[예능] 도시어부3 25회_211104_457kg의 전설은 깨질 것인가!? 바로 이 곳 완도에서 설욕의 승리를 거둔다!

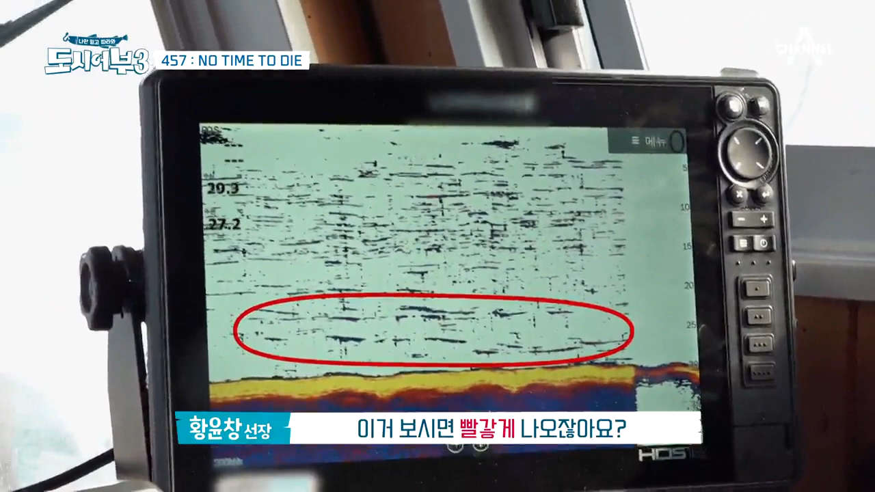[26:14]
이렇게 빨갛게 나오잖아요. 부실 같은 경우는 이렇게 빨갛게 나오는 게 이런 경우군요.
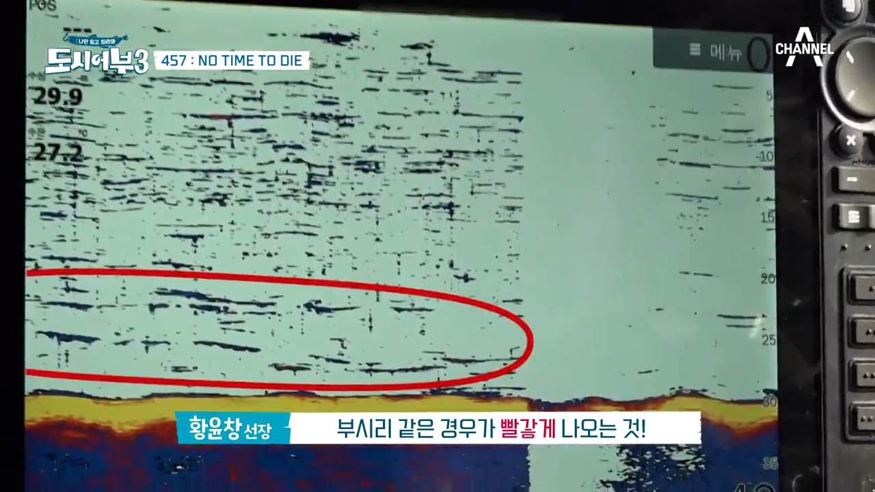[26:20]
아 진짜 어군은 산처럼 쌓여 있습니다 진짜. 바닥에요?
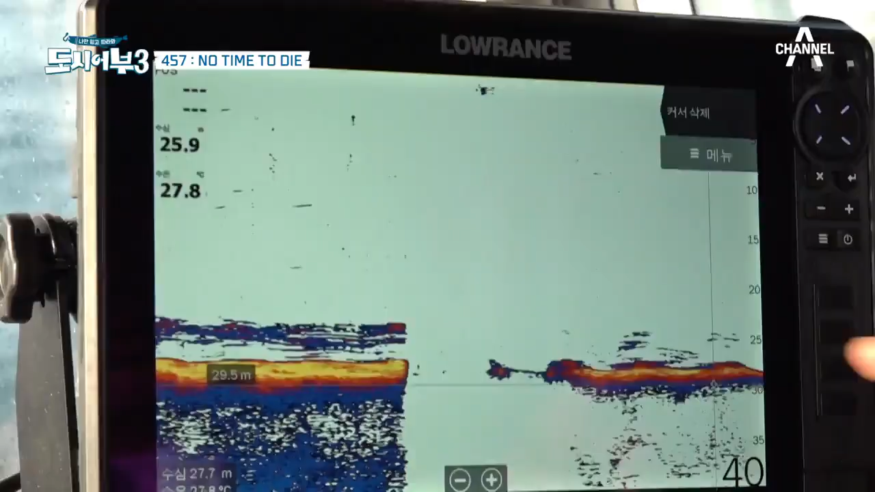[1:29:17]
이게 부실 얼굴이에요. 저 빨간 게야?
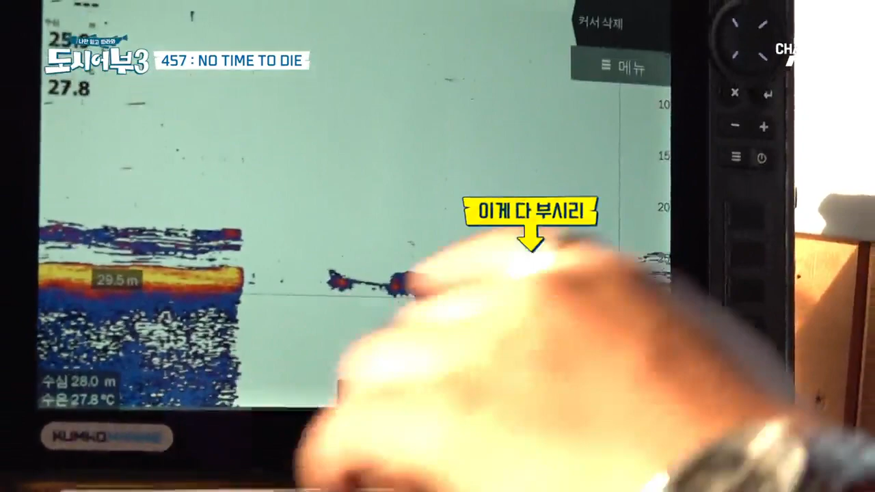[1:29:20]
On screen: depth 28.0 m, water 27.8°C
여기 빨간색 그 쫙쫙쫙 쳐져있잖아요. 저 위에 있는 거? 어.